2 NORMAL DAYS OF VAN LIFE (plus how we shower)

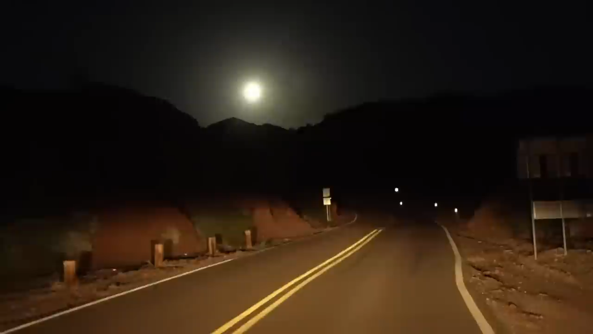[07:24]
I'll turn on my brights. Maybe. Yeah.
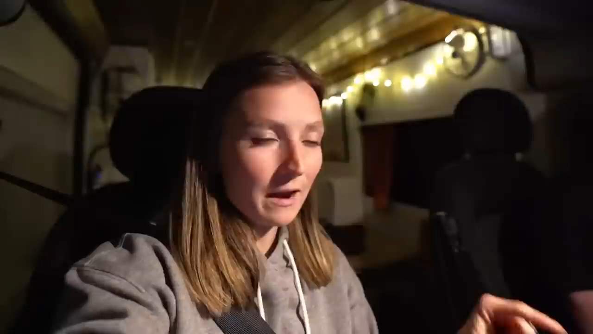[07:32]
We are driving back and we're going to try and get a spot at the campsite where we stayed last night. I know it's super busy there. So we're just going to have to cross our fingers and hope that we can find another spot. Hope this is the town.
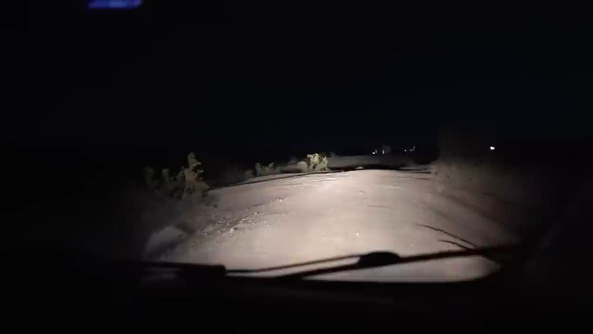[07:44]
Like the road looks a lot more dangerous. Yeah. All right. So someone definitely took the spot we wanted to stay at. Oh boy. There's like two people there now. There's about to be three.